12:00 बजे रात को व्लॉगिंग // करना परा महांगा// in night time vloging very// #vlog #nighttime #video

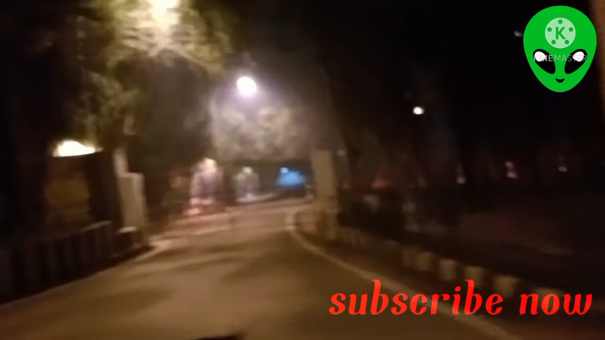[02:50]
अब हम आए रोड पे, आ गए मेन रोड पे, इधर में गाड़ी चल रहे हैं, आप देख रहे हैं।